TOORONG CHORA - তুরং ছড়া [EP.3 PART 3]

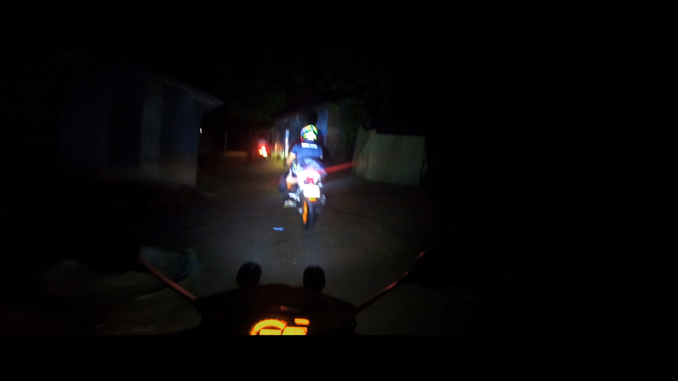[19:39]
প্রিন্স বেচারা বড়ই ঝামেলায় আছে ব্যাগ ট্যাগ নিয়ে, কেমনে বাঁধবে না বাঁধবে,
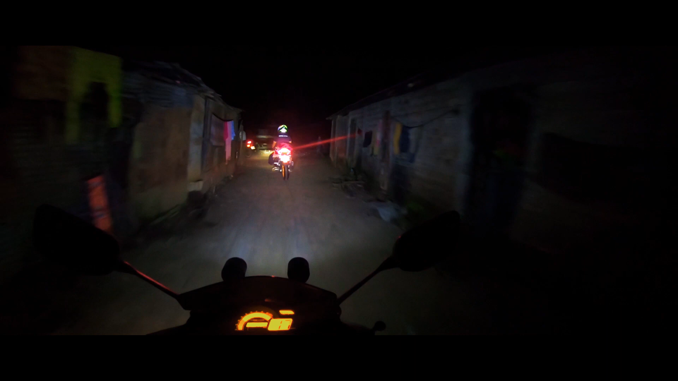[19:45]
এখন এই জুতাও পরে নাই, তারপরে হাফ প্যান্ট পরা।
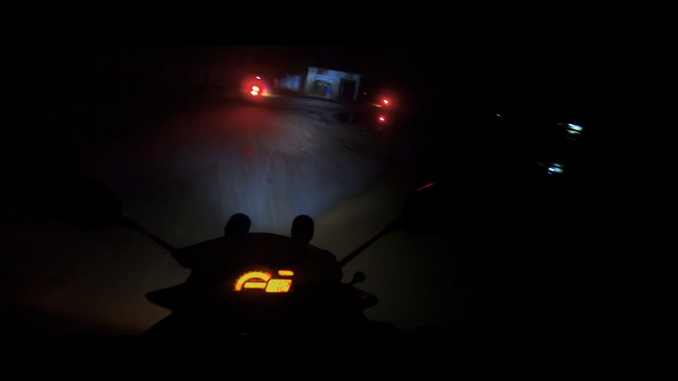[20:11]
সো খুবই মনোমুগ্ধকর আর কি রোডগুলা। তো ওকে অফ করে দিচ্ছি, সামনে দেখা হচ্ছে হাইওয়েতে পানি আছে
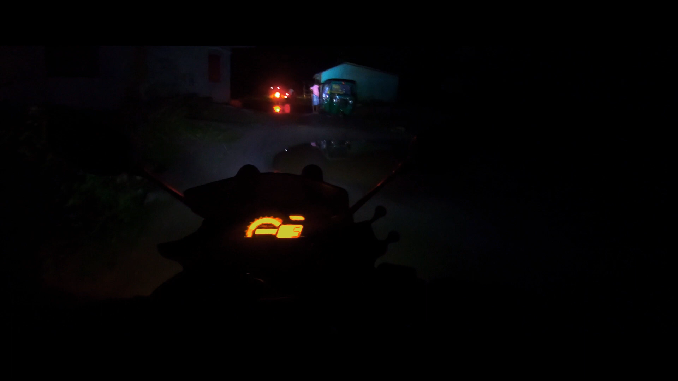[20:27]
প্রায় দেড় হাতের মতো গভীর। সো
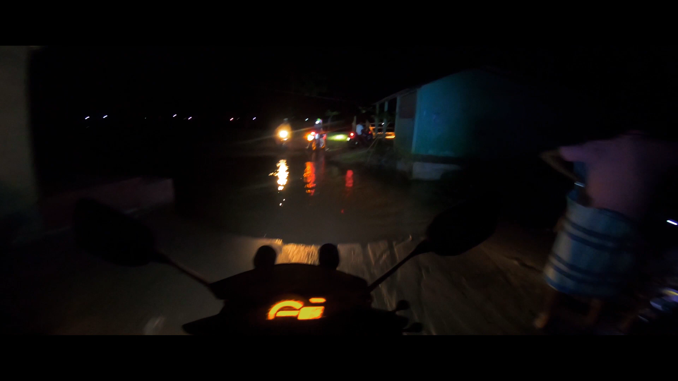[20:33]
ওরে বাবা রে, এটা তো দুই হাত গভীর হবে। এখানে আবার কিছু অফ রোডিং আছে, আসলে আমরা উৎমা ছড়া আর তুরং ছড়া এই দুটাতে
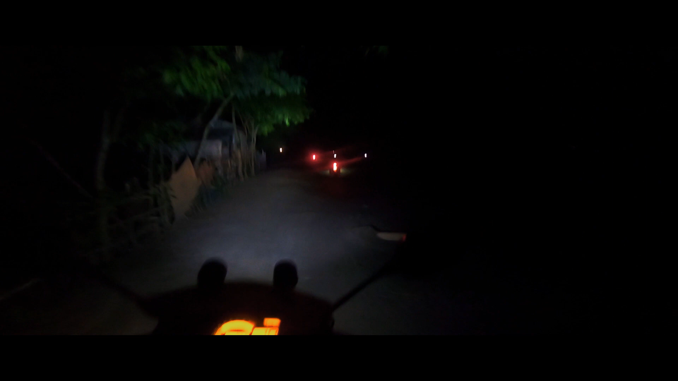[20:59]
যেই পরিমাণ চালাচ্ছি এখন আর অফ রোডিং খুব একটা সমস্যা হবে না, যেটা হয় আর কি।
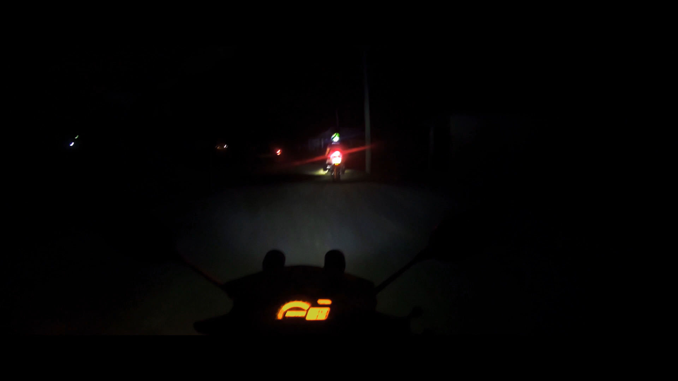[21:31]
এইভাবে নাকি প্রায় সময় অনেকেই আসে, উনি তাদেরকে ভাইকে আপ্যায়ন করেন।
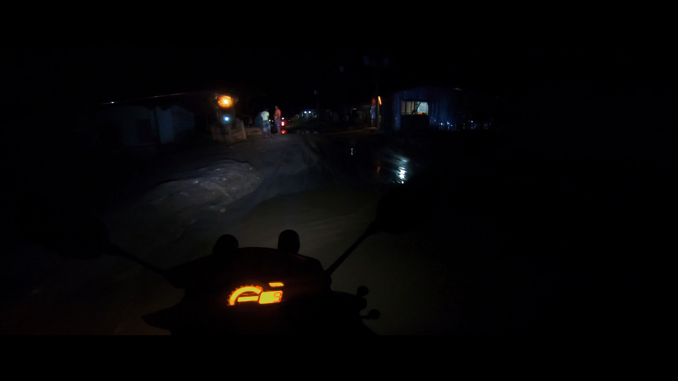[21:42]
এখানে পানি হচ্ছে আধা হাত পানি, আর আসলে ও একটা মিস্টেক হয়েছে আমাকে, আই নিড টু ক্যাচ দ্যাম, আদারওয়াইজ আমি ভুলে যাবো কোন পথ দিয়ে গেছে।
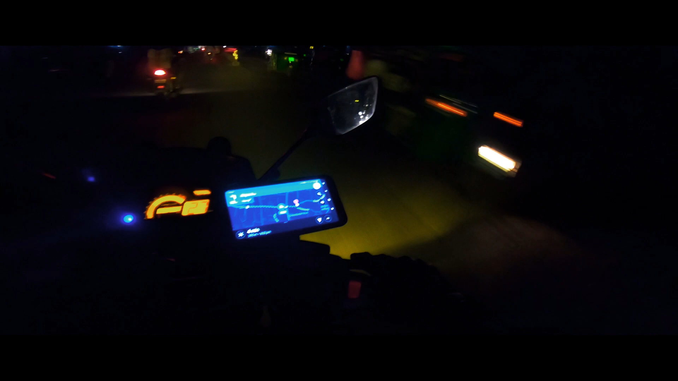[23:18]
একটা হোটেল ম্যাপে দেখাচ্ছে, ওইটাতে যাই আগে যদি পাই।
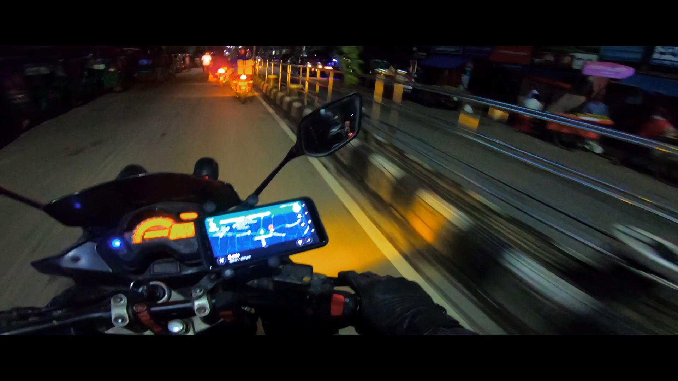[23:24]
হোটেল সালসাবিল 2 মিনিট, ওকে
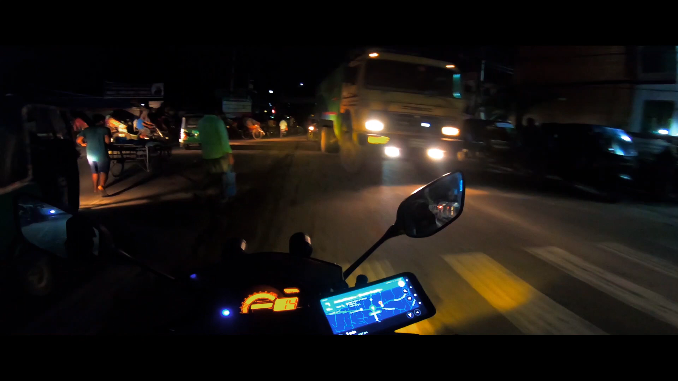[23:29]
এখানে কোথাও থাকবে, 1 মিনিট 100 মিটার, সো ইট শুড বি সামওয়্যার হেয়ার।